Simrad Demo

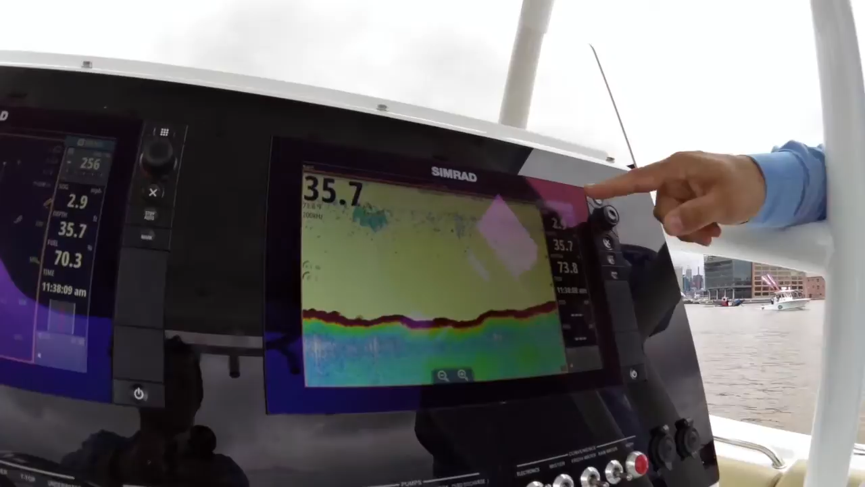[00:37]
From there we can use the rotary control to adjust commonly used controls like gain or color line.
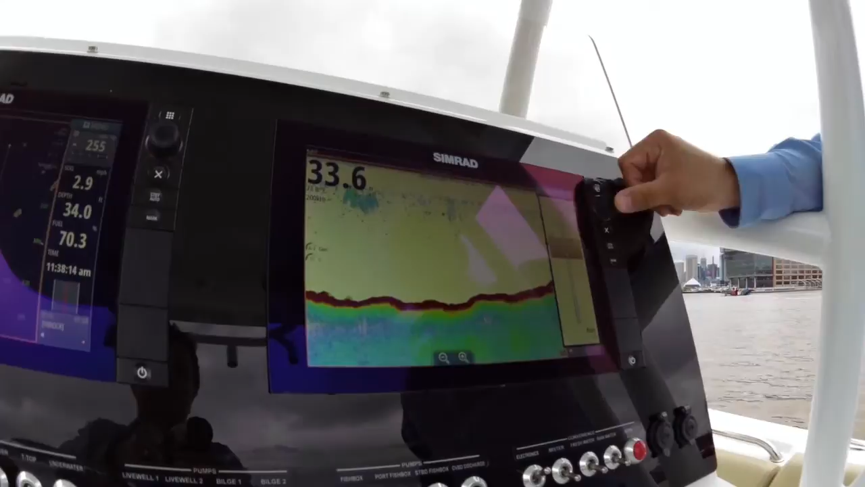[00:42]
With the gain control we're in an automatic mode but you're enabled to
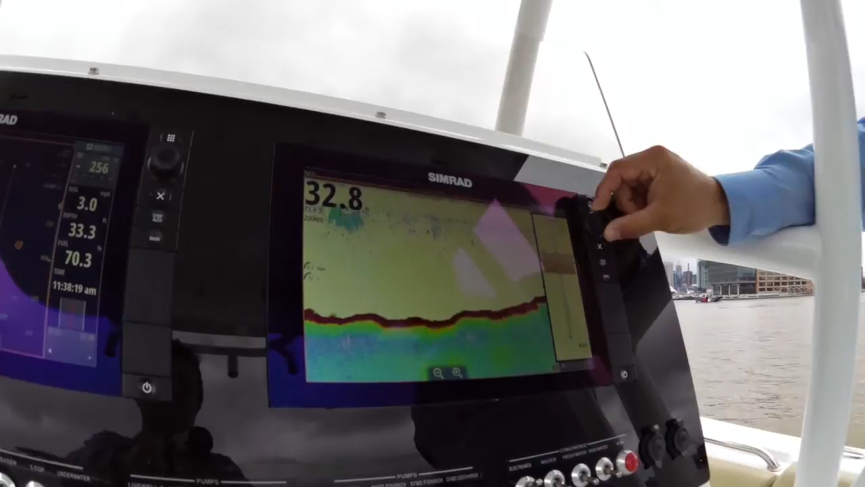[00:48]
adjust it as well just by tweaking the dial and it sets it up the way you'd like to see it.
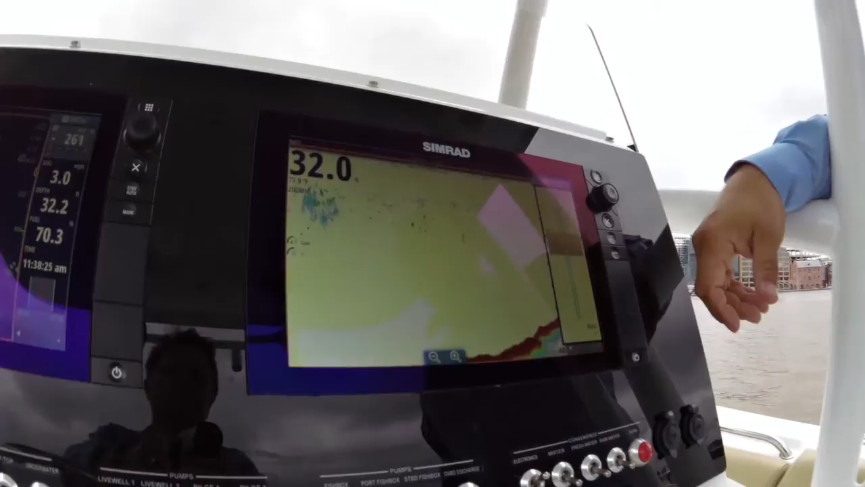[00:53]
We also have a function where we sweep from the top of the screen a quick system controls.
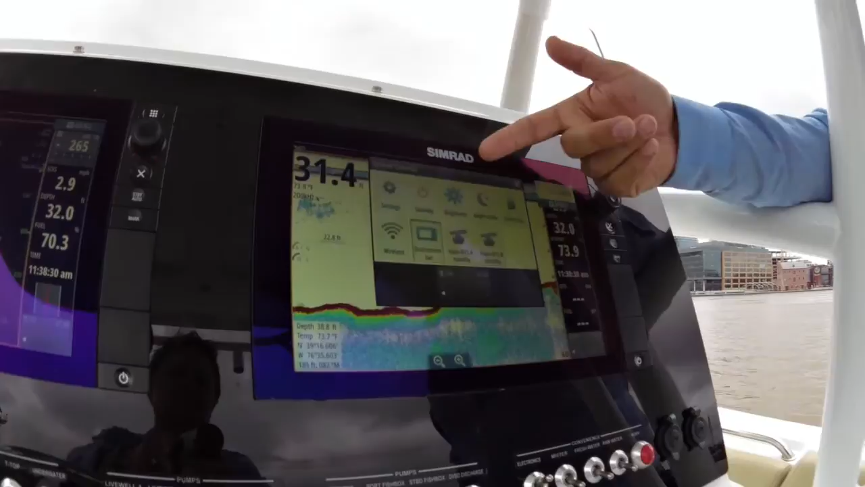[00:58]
From here we control our audio brightness controls you can see here
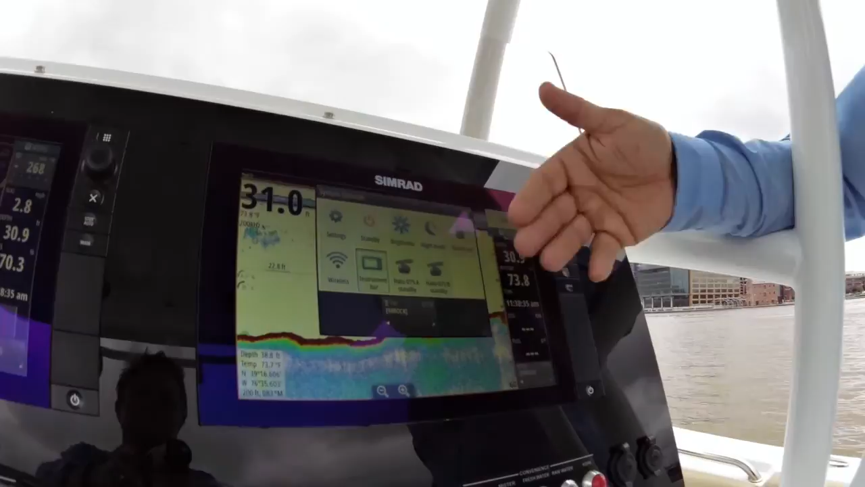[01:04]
also we have a halo radar then we can control the transmission of that as well. Clear that away.